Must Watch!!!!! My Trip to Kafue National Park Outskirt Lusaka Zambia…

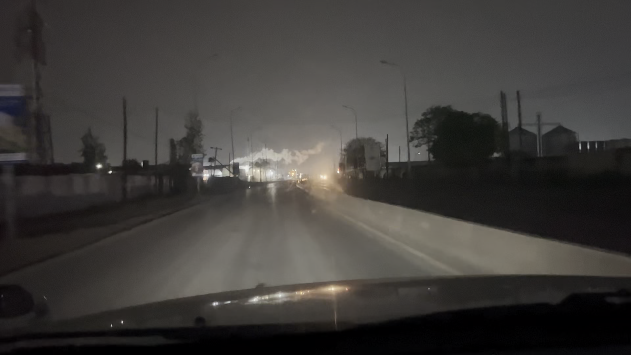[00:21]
On the Mumkwa Road. Yes, this is the road that is going to Western Zambia. Right. And Angola.
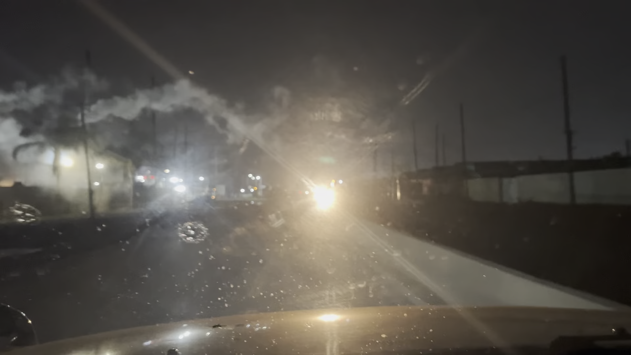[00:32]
And Angola. All right, guys, hear that? We're on the road. Heading out.
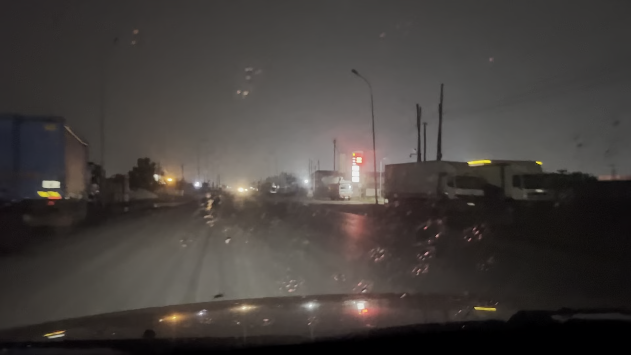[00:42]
I'll give you guys updated as it goes. Oh, it's starting to rain.